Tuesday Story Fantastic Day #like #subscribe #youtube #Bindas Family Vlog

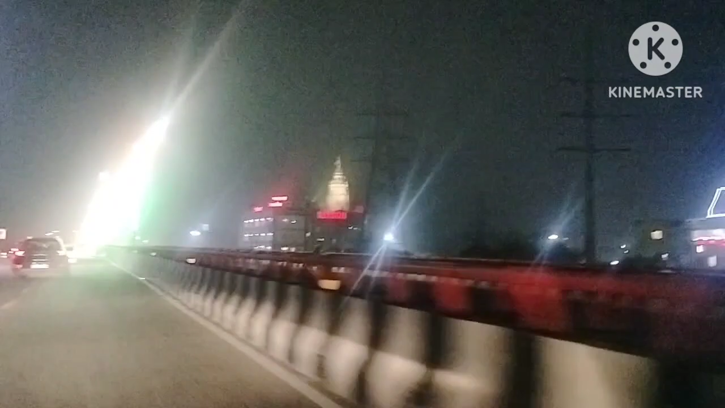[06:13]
तो गाइस आज मॉर्निंग में आते हुए भी ट्रैफिक बिल्कुल नहीं मिला, नहीं तो इस जगह पे एकदम बहुत ही जबरदस्त ट्रैफिक रहता है आज,
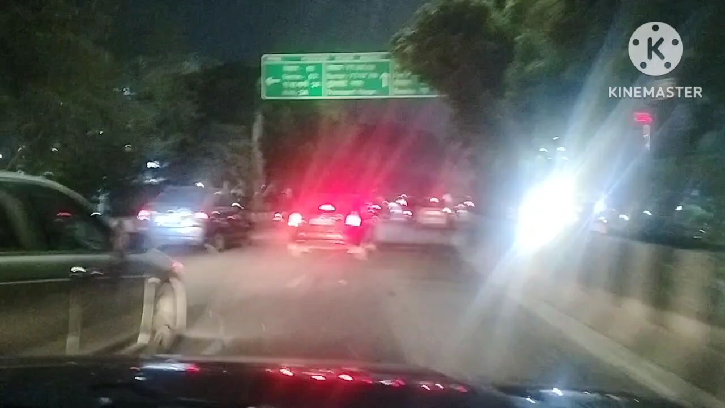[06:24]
क्योंकि किसान आंदोलन है और लोग बाग घर से ज्यादा काम कर रहे हैं, तो इस वजह से ट्रैफिक जो है हर जगह सपाट मिल रहा है एकदम।
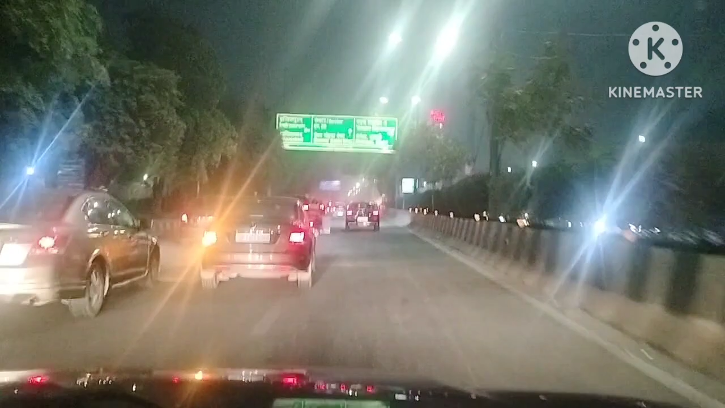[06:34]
चलो गाइस कंटिन्यू रहते हैं।
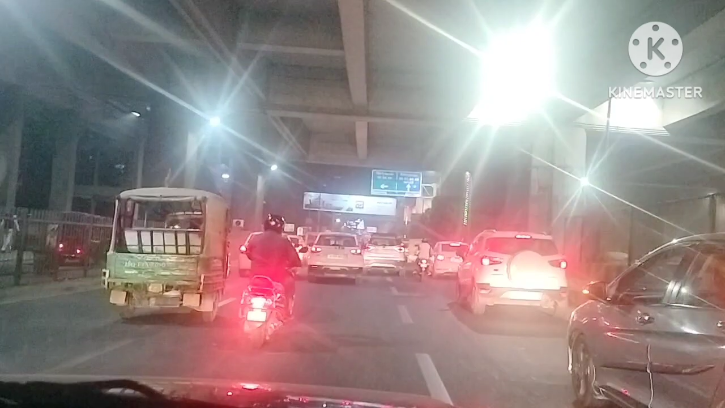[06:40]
भाई साहब अगर रोज ऐसा ही सपाट ट्रैफिक मिले ना तो मजा आ जाए यार।